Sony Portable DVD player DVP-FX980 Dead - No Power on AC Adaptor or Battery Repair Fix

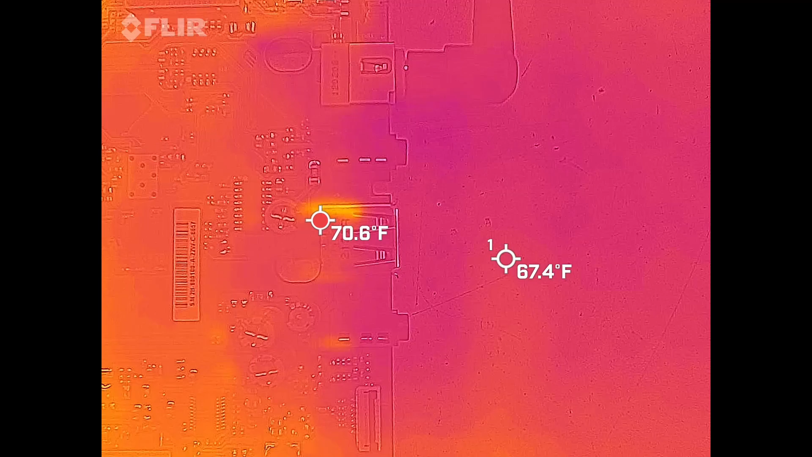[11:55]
Okay, so I have the infrared camera set up right here, and the board has been powered off for several minutes.
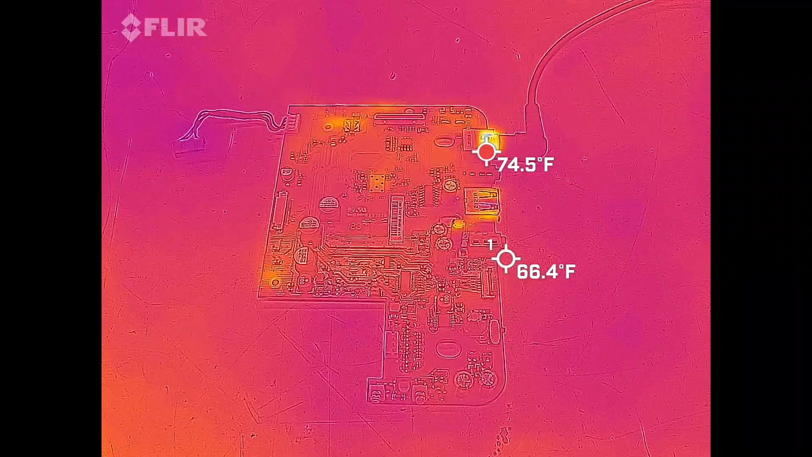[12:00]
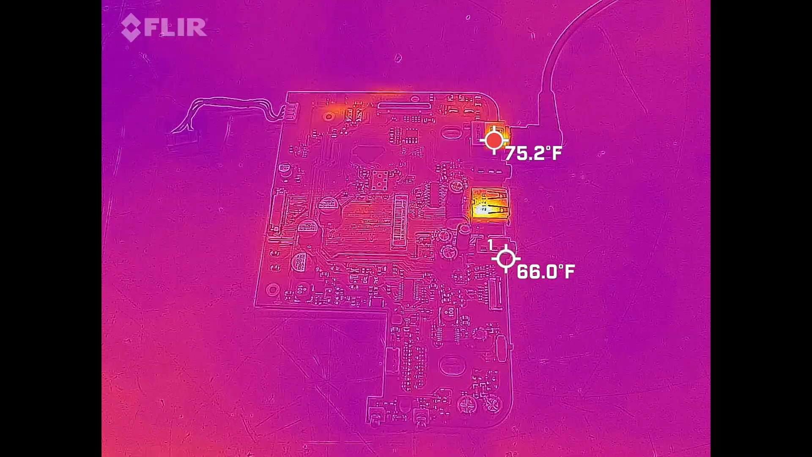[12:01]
Now, those high temperatures that you're seeing are actually just reflections off of the metal on the board,
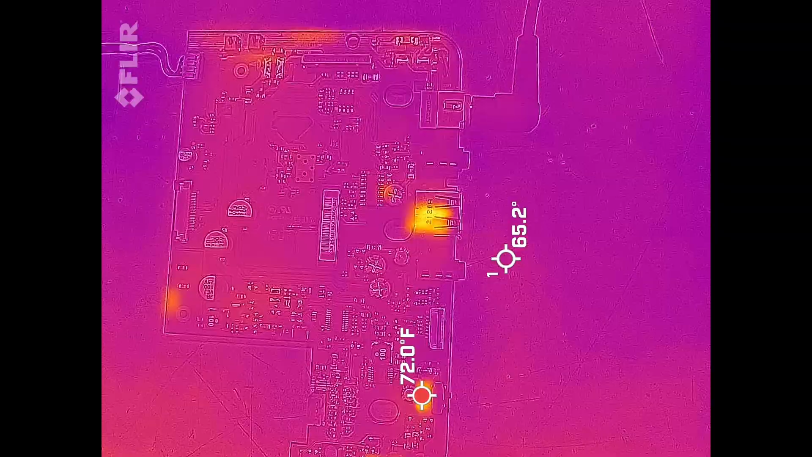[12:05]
so they're not actually valid measurements. But let's go ahead and power this thing on.
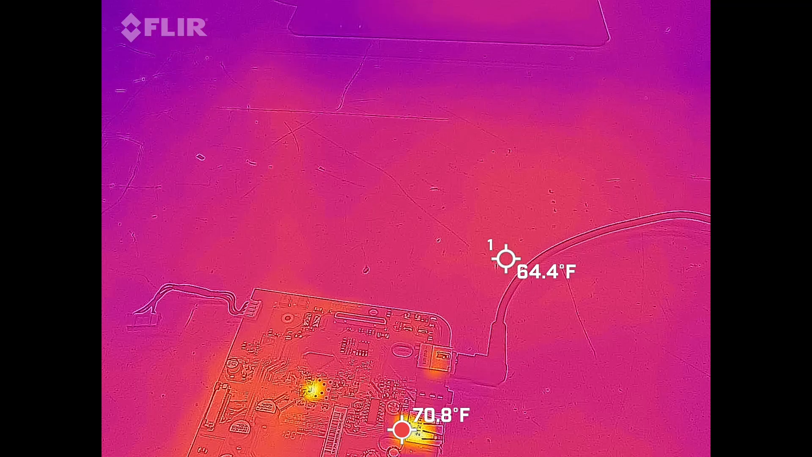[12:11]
There it is. Power is applied. And immediately, I can see heat up here. And I'm looking for something over here or maybe elsewhere on the board that is getting hot.
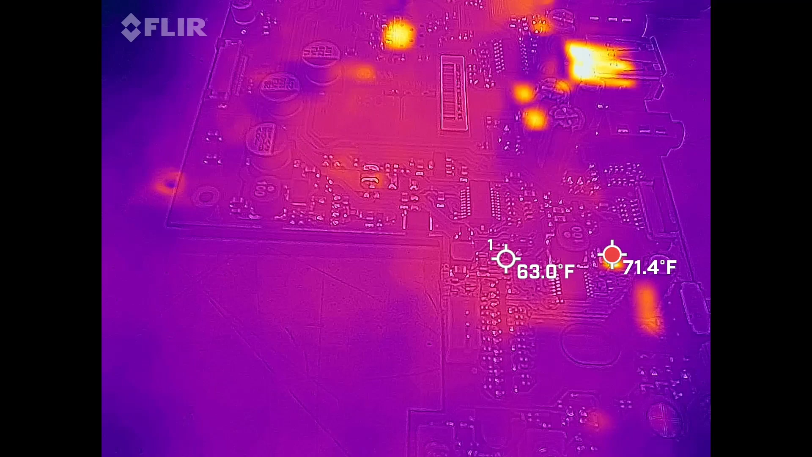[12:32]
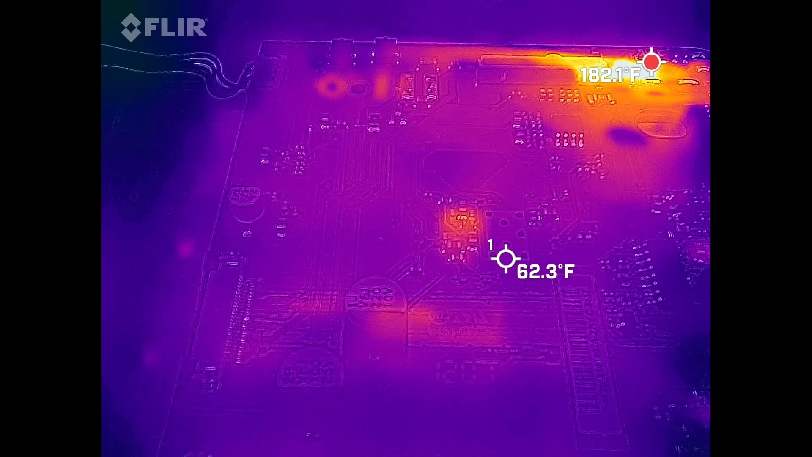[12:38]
On screen: spot 62.3°F, max 182.1°F
And I'm not seeing anything else other than that diode, because that diode is dissipating a lot of heat right now because of the drop. Oh, and look at that. Over here, just barely above where the probe is, you can actually see it pulsing on and off where that little circle is just above the number one spot.
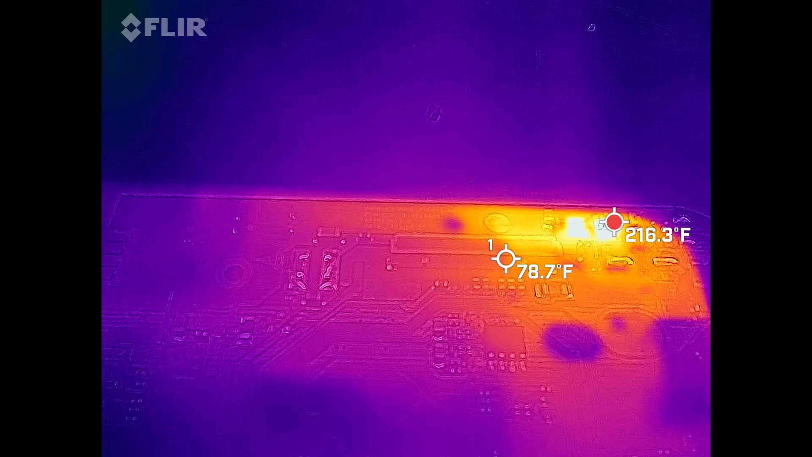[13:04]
On screen: spot 78.7°F, max 216.3°F
I think that is going to be the culprit right there.